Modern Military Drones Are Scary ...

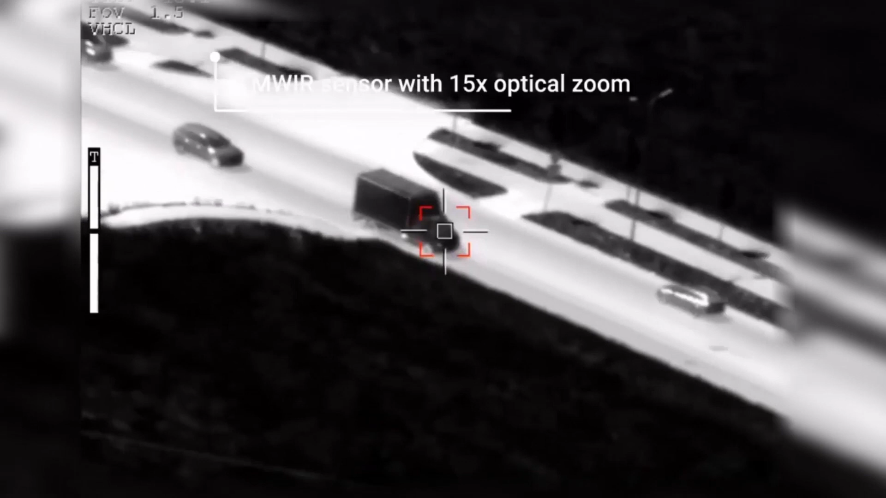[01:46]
Targeting drones are a specialized type of drone used to locate and identify targets for combat drones.